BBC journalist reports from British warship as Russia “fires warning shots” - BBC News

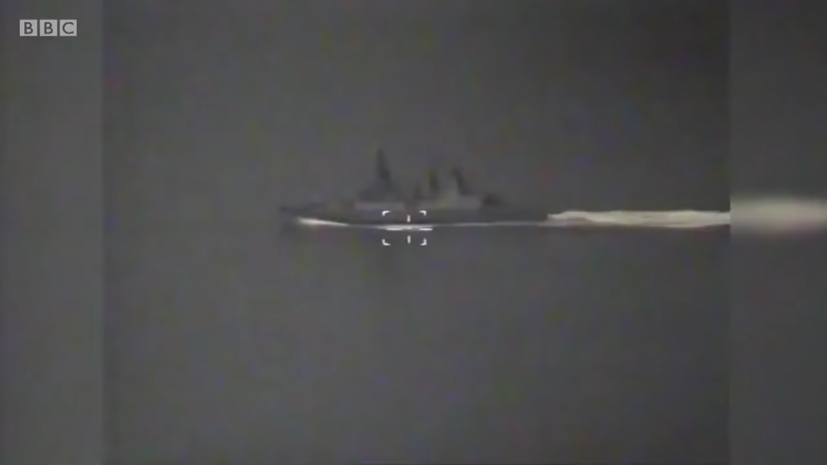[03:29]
including imagery of what appears to be the British destroyer in their sights.
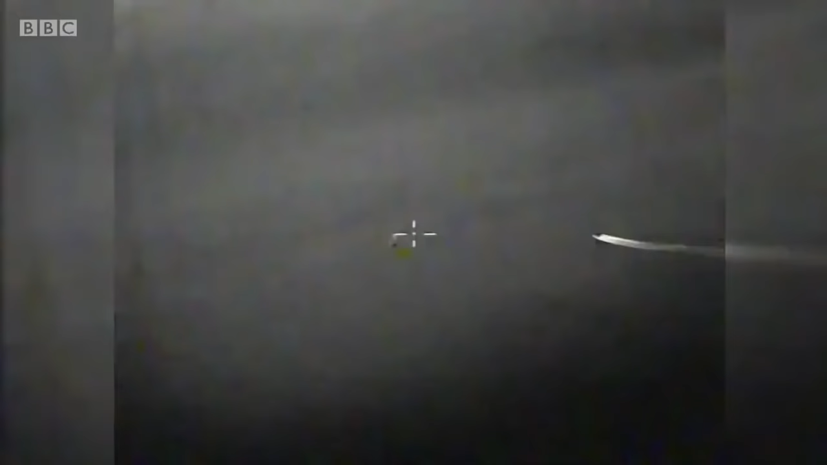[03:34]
Remember, this is not just about military brinkmanship.